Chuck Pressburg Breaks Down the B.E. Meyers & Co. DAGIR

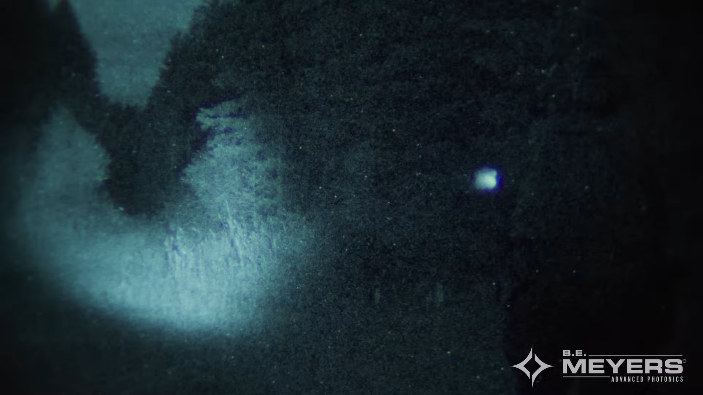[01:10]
Anybody that has done any type of night vision training or shooting in night matches or whatever there's a constant battle with lighting conditions to have illuminator size, illuminator brightness,
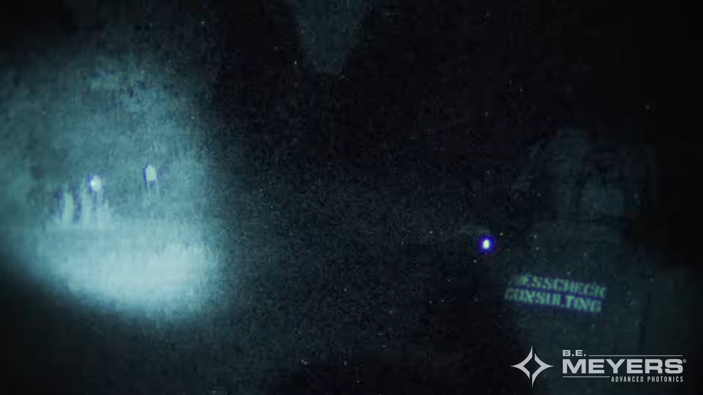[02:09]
seconds changing the settings on your laser by holding buttons to access sub menus and things of that nature.
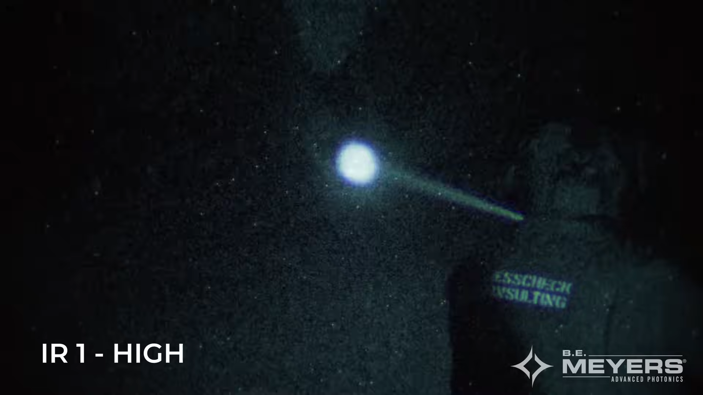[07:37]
that i get three intensity levels of brightness for both the
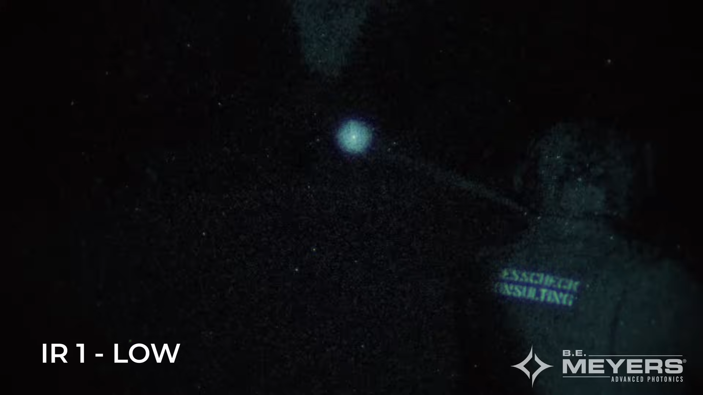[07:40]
pointer and illuminator and then the full whiz wheel in terms of divergence levels available so i can